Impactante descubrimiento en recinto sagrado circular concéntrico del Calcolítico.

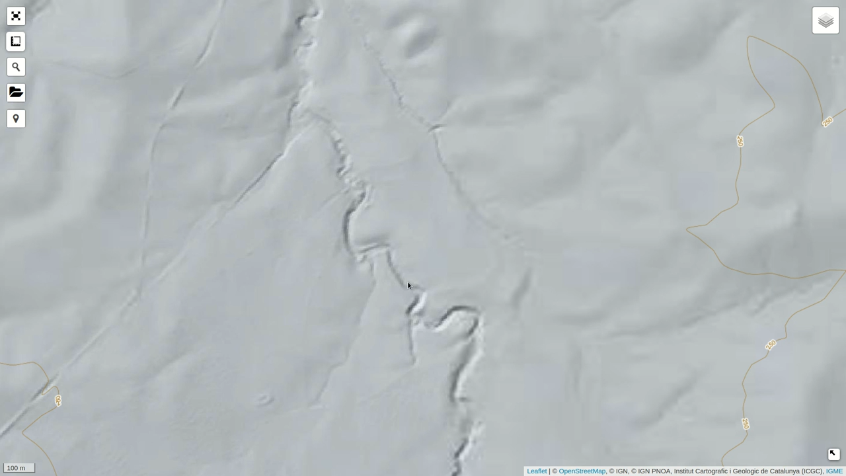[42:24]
no esto ya sigue algo por aquí del exterior pero de todo lo que hay dentro no se ve prácticamente nada